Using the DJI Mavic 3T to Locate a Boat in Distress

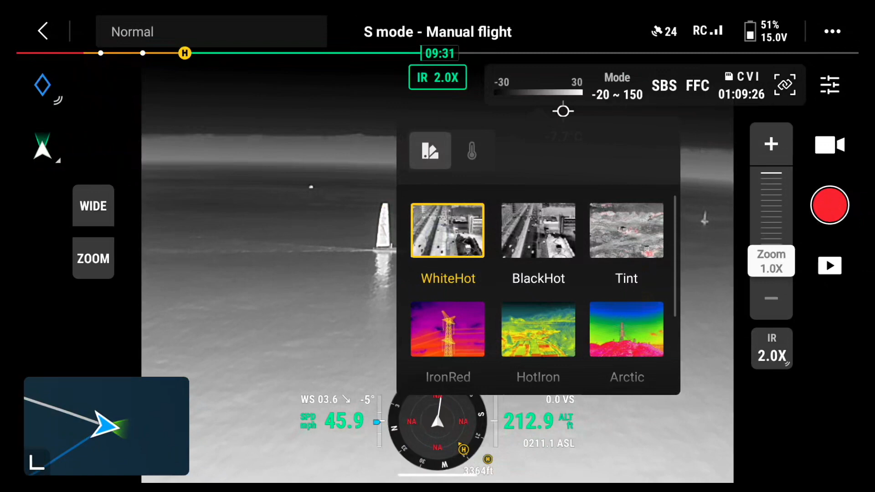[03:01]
palette and there we go I'll be able to locate someone that fell off this
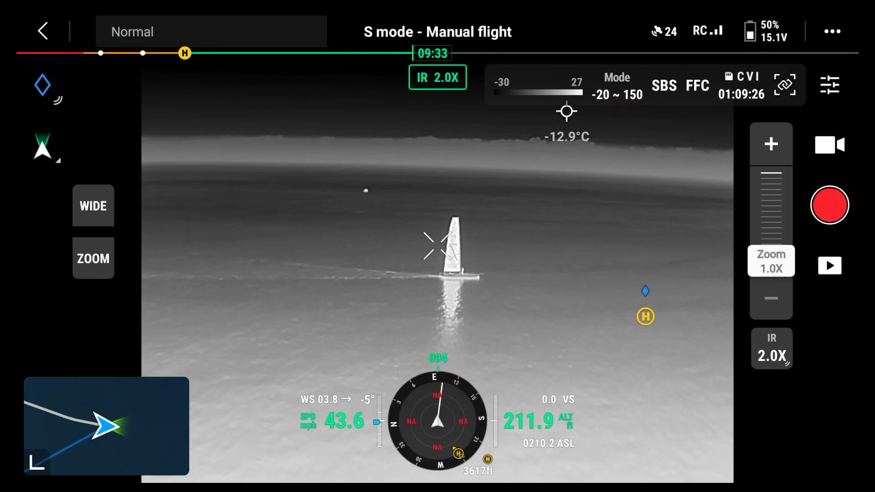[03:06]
On screen: spot -12.9°C
vessel pretty easily there we go
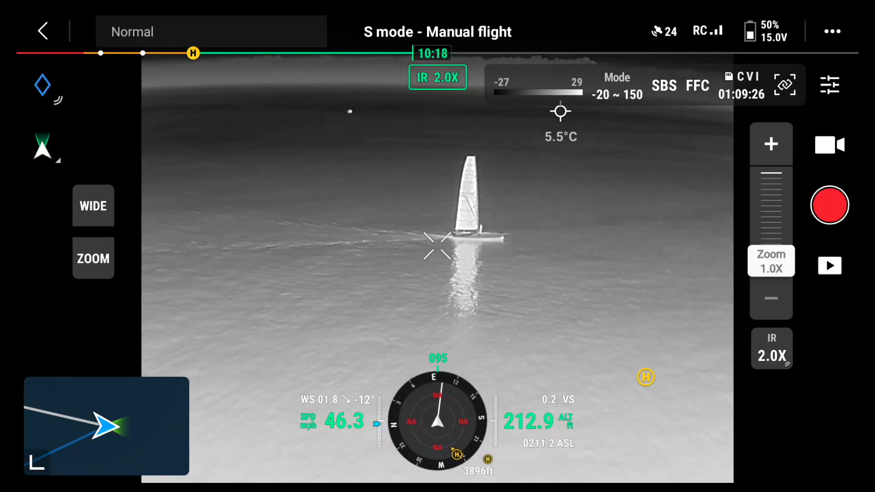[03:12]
On screen: spot 5.5°C
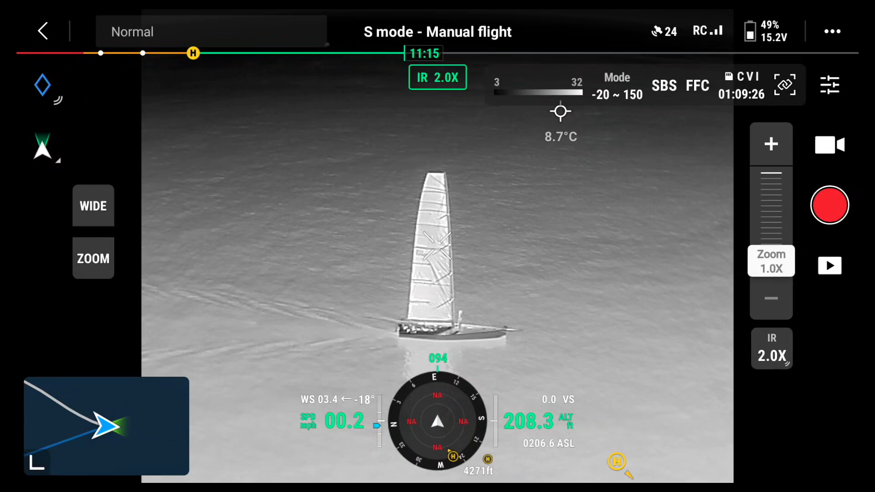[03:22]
On screen: spot 8.7°C
okay then I get to the location we'll switch it back to normal mode and we can see clearly what's going on in the water surrounding
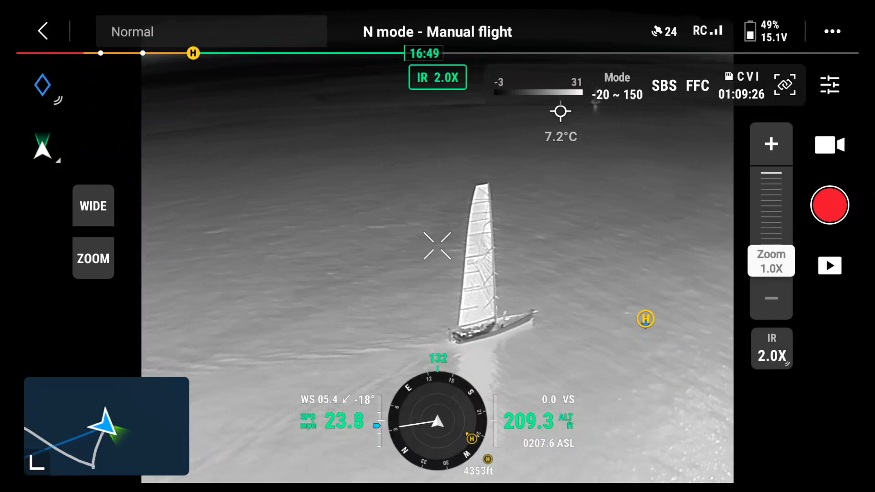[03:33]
On screen: spot 7.2°C
there's what it looks like wide angle we kind of have a little glare from the Sun so we switch back to our infrared view and I like that much better when we're facing the Sun so there's a good example right there in the middle of the day where you might want to use the thermal camera
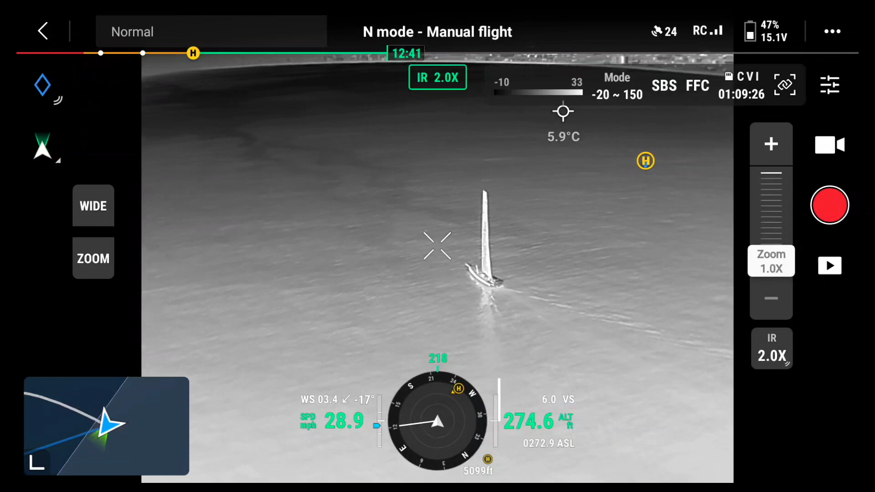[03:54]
On screen: spot 5.9°C
circling
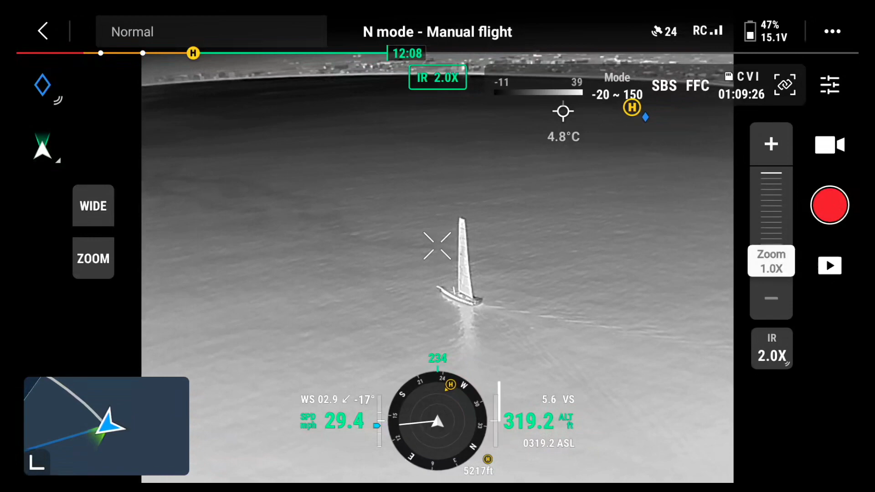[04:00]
On screen: spot 4.8°C
around this boat go back to the black hot there we go
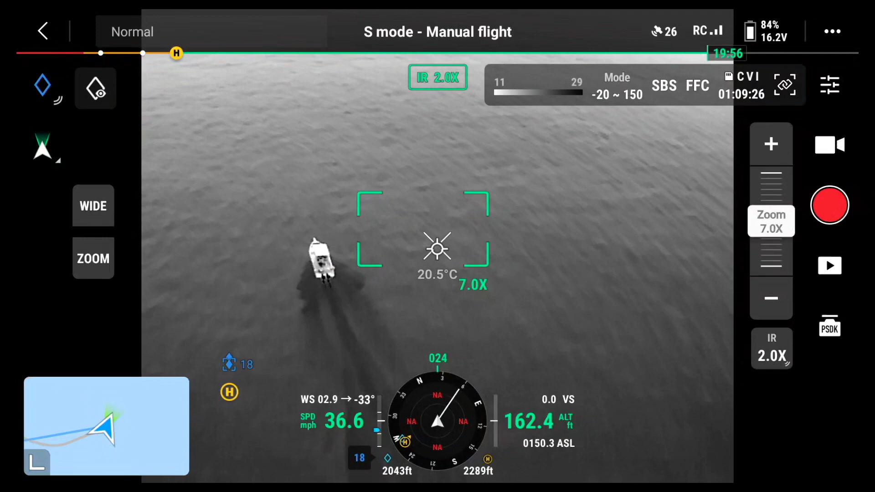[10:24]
On screen: spot 20.5°C
and i'm in sport mode and i'm i'm flying right along with this boat
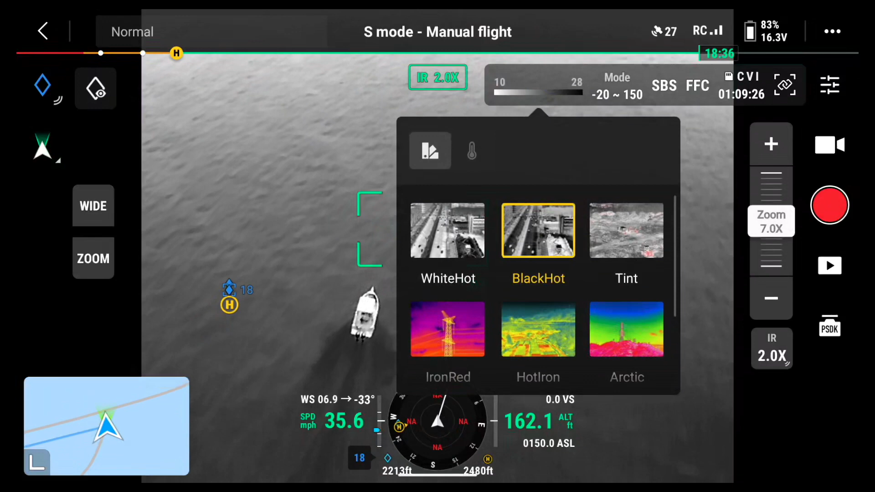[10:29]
there's the white hot color palette
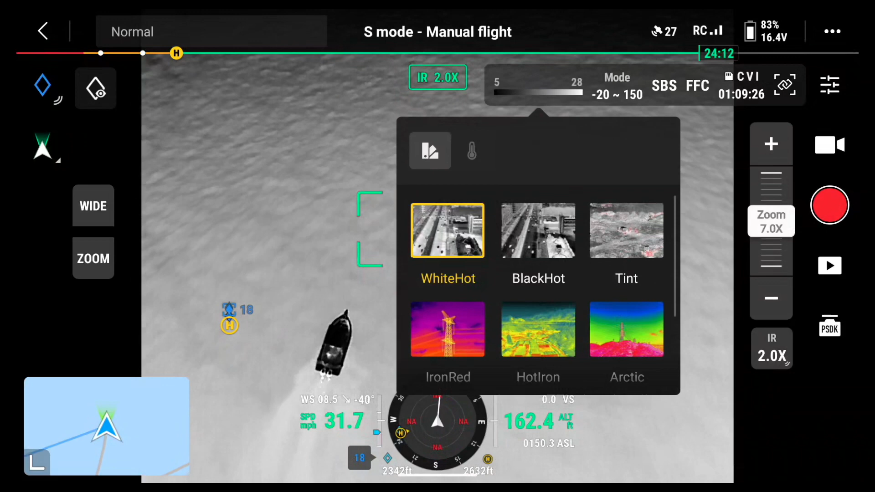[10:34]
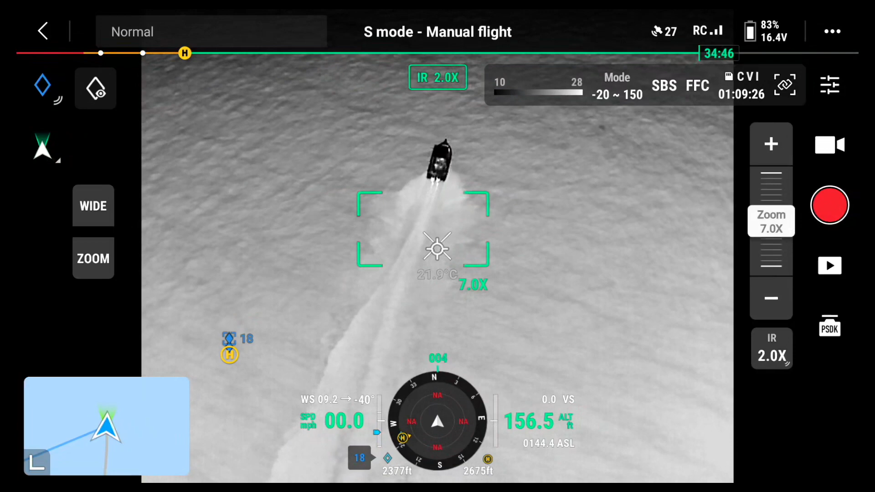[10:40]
so that's what it looks like with some of the color palettes here in the evening on the ocean